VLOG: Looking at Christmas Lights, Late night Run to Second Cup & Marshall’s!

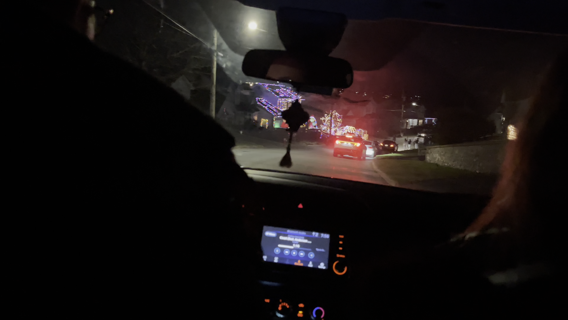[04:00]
Somebody's driving. That person's right in somebody's driveway. Yeah. Your destination is on the left. Let's go see it.